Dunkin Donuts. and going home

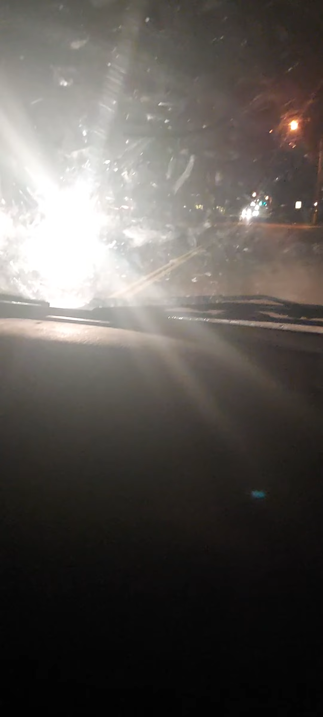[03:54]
Shit. Look at all those lights. Yeah. Oh. It's crazy hot. Crazy hot.